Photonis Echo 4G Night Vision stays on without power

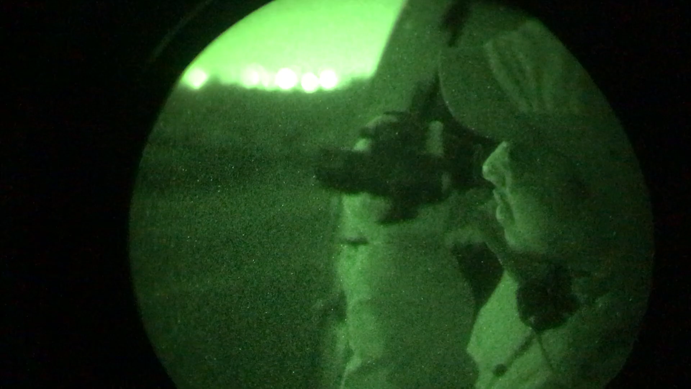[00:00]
okay so we are looking at a set of DTMBGs
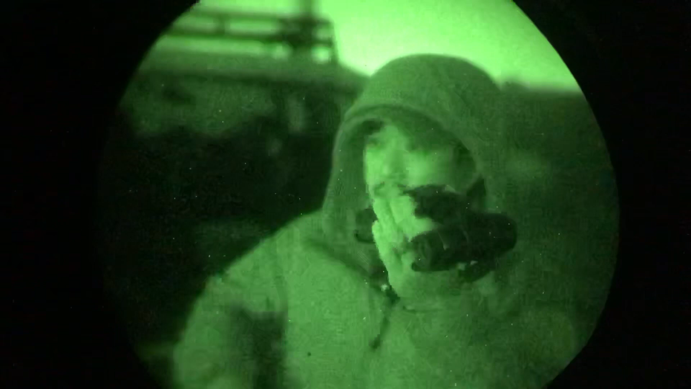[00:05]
the battery has been removed from the housing there's no battery inside this
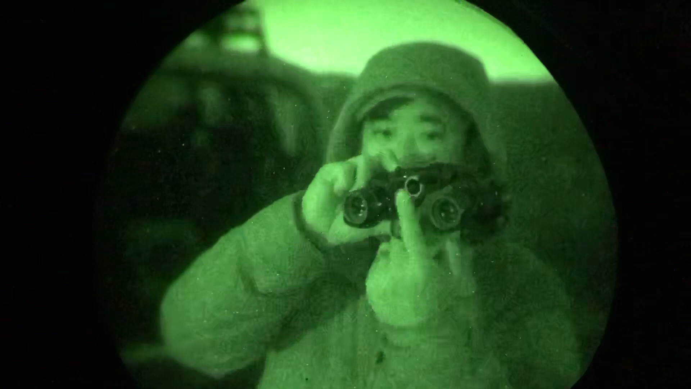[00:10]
thing okay they're completely off and we noticed that
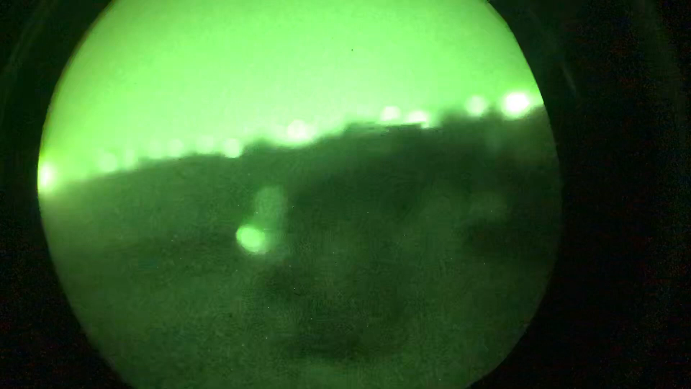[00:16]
when we look through the eyepiece you see those two
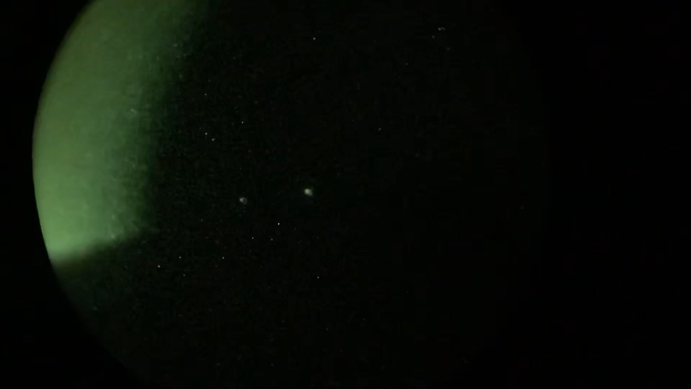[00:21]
lights there's still light entering into the tubes and coming back out